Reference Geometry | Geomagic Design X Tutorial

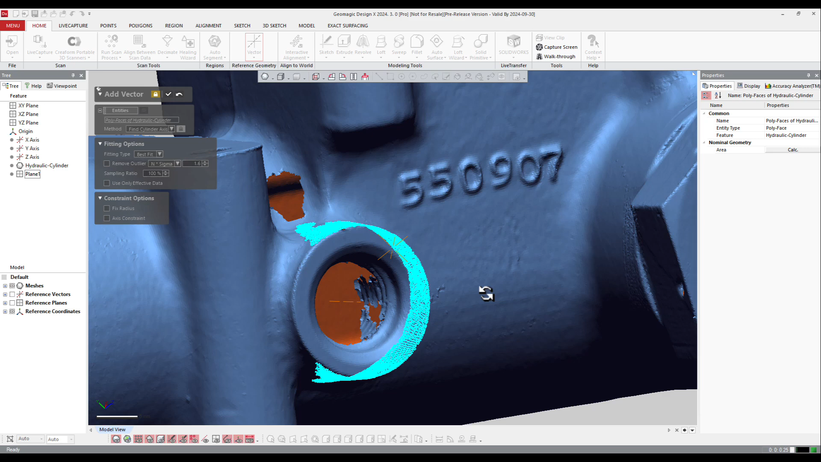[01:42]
the vector that is created in the center of the cylinder and okay again the vector is in the list here next it's going to be the point point I can just click on the part again I got different option I can create here I I can find
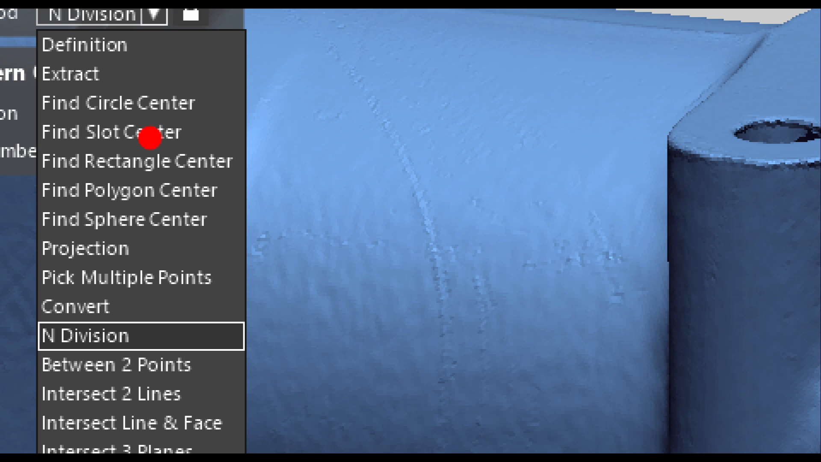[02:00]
circle axis lot axis rectangle polygon sphere projection and so on if I
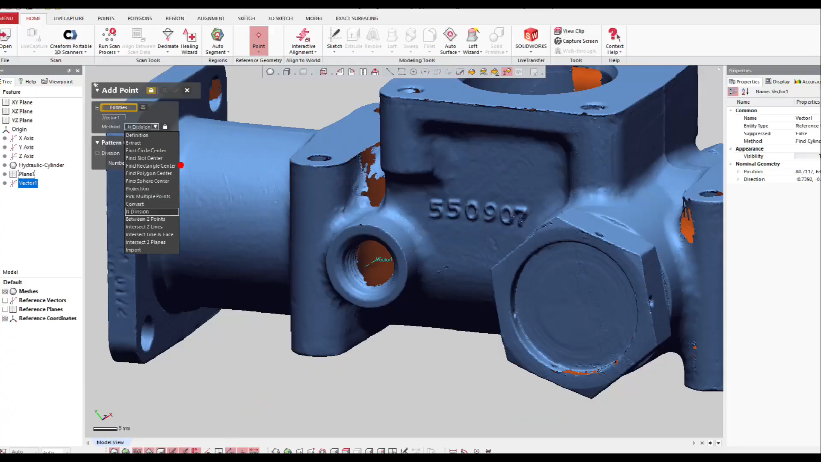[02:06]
want to select something different or I can work make an intersection I can add the software to make the intersection between two
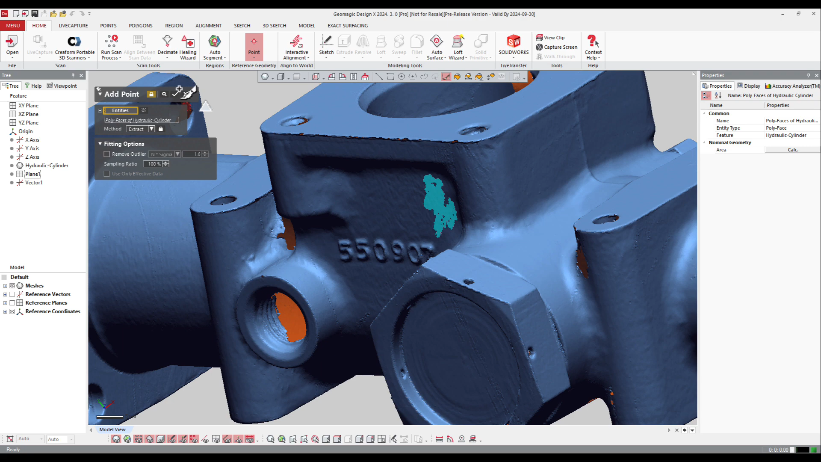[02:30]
I can press preview to just select all the points again the software will average all those points and okay